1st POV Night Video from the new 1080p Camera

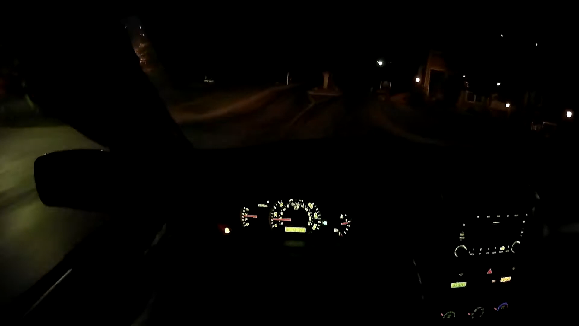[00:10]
Going to try a night drive here with the new camera. No idea what it's going to show or what you'll see.